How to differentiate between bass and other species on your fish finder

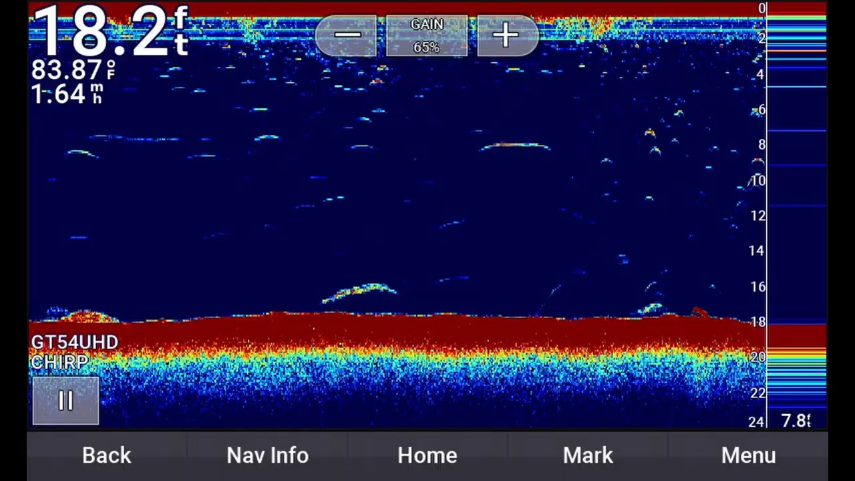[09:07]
On screen: depth 18.2 ft, water 83.87°F
I sink my container with the white bass in it. Now if you look at the 2D sonar reading you'll notice that it's kind of a half arch so because the white bass situated itself near the fitness weight there was a little bit of interference between the signals so this might not be the best
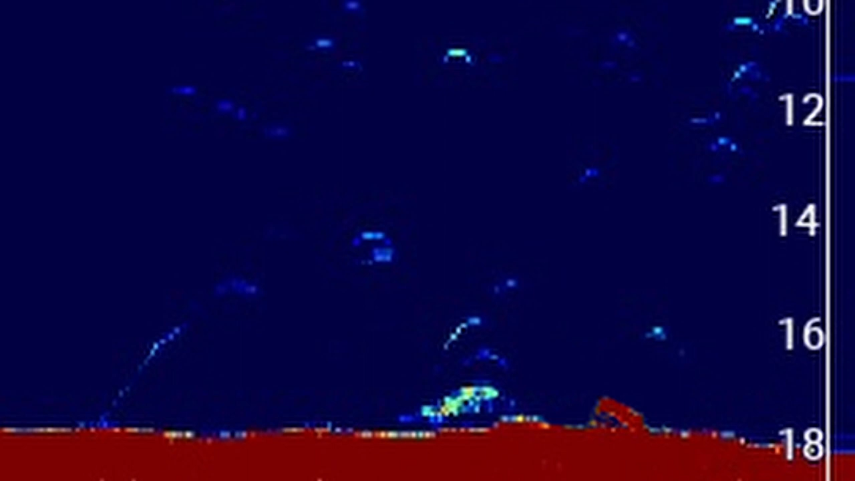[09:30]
example of white bass on 2D sonar but I did clean that picture up just a little bit. And when we compare white bass to the other species we can see catfish has a very thick and long signal versus largemouth bass which is a very pronounced arch. And then the white bass has more like half of a fish arch.
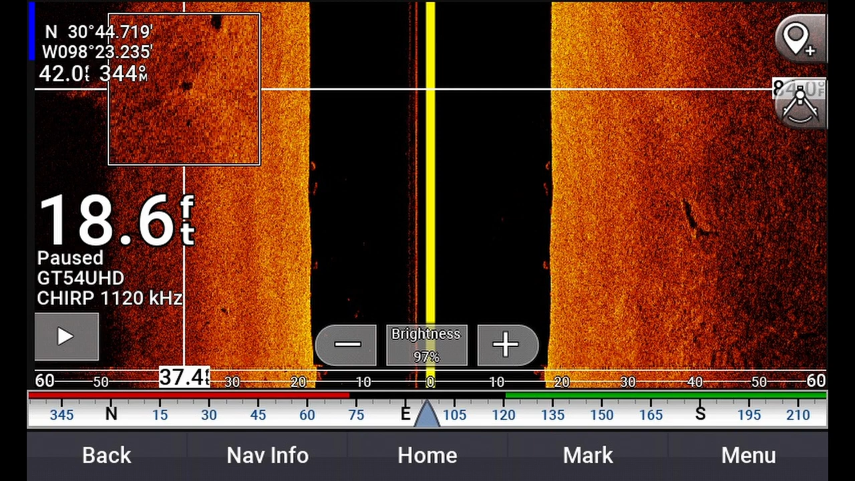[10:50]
On screen: depth 18.6 ft
And finally going back to the side scan again this view has not been very useful to me. There's no way to distinguish between whether or not the white bass is a white bass or a largemouth bass it's just a shadow. Okay last but not least bluegill.
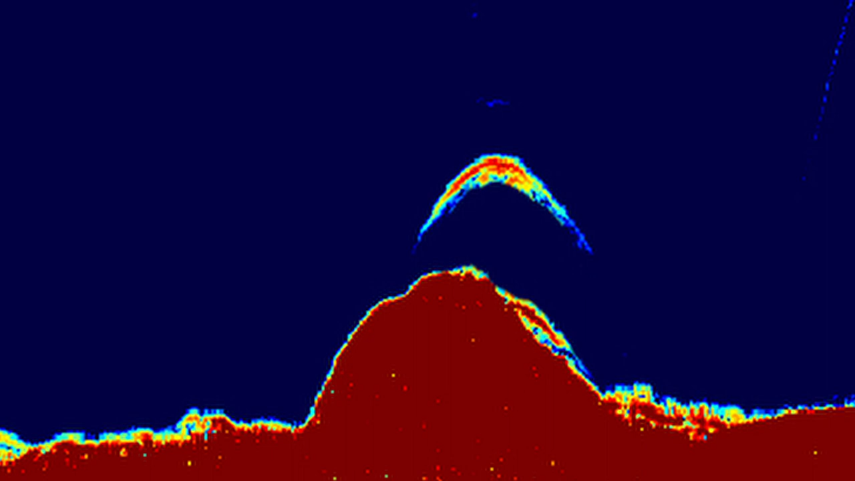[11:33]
So when we interpret the traditional sonar image it's a very thin dark red line with very soft return around it. When you compare it to the other fish you'll notice it's the other fish are a lot thicker. They're a lot thicker of a return they're also a lot darker red.
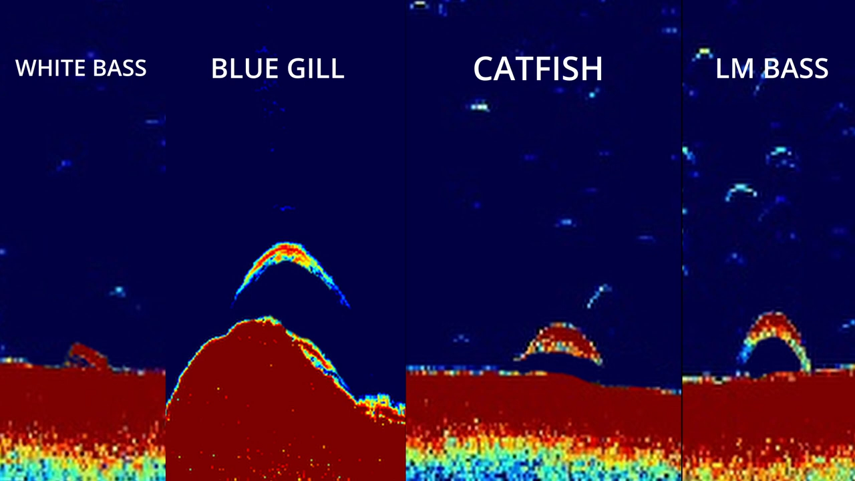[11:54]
So the bluegill has that bright red which is not quite as strong of a return as the dark red using this color palette.
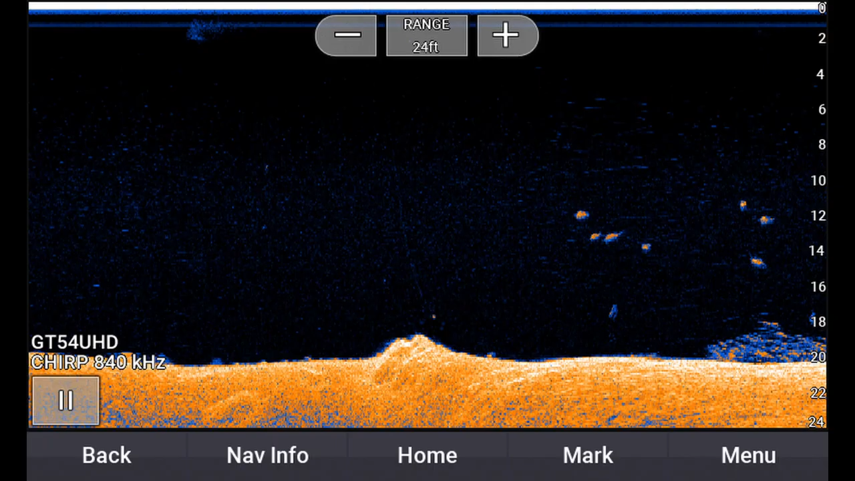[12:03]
So when we look at down imaging it's just a very bright tiny little dot and there's even other fish on this image.
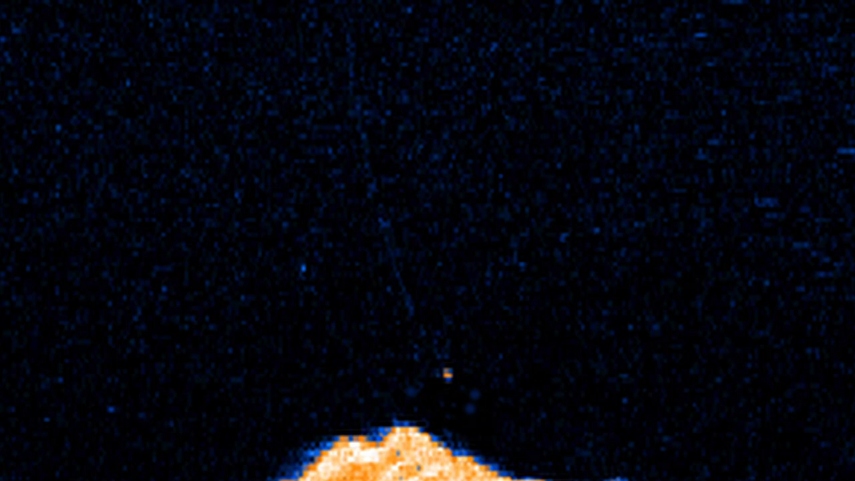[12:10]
So you can see the comparison between that little tiny dot and those other larger dots.
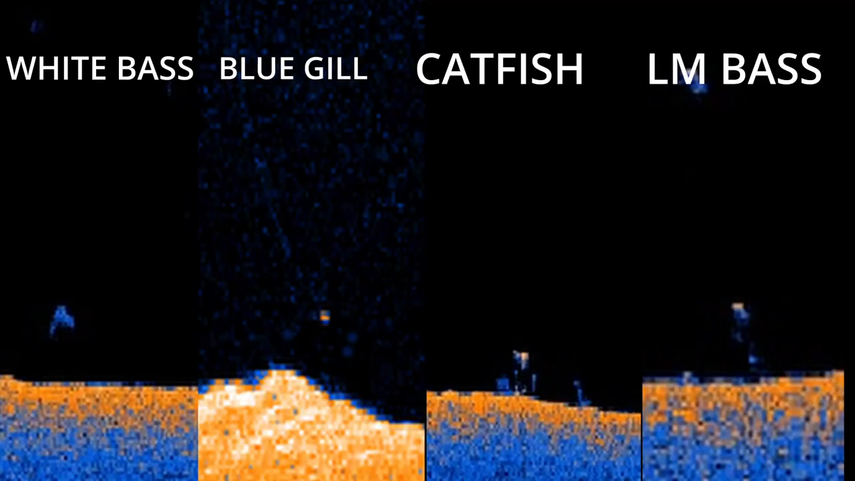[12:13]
So that brings me back to the comparison between all of the species. So bluegill appears to have just one tiny little bright dot while as white bass is just the uh lowest return but it's a larger dot.
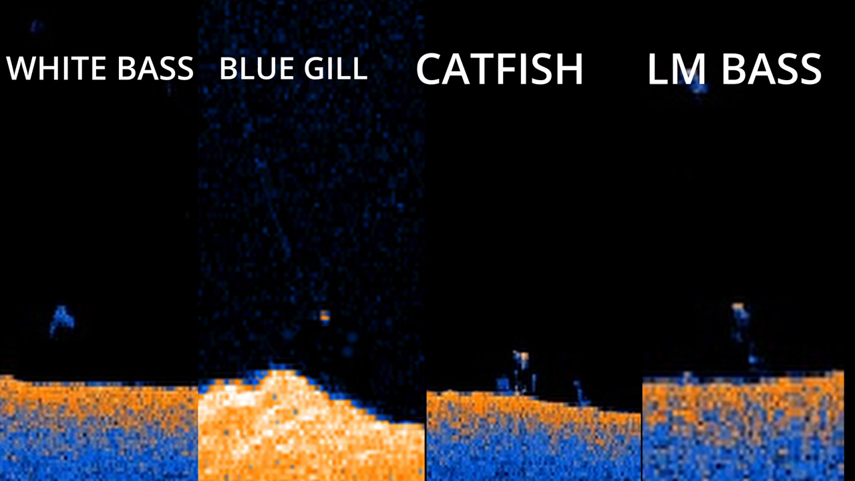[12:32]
And then catfish which is the strongest and largest circle there and then next comes the largemouth bass.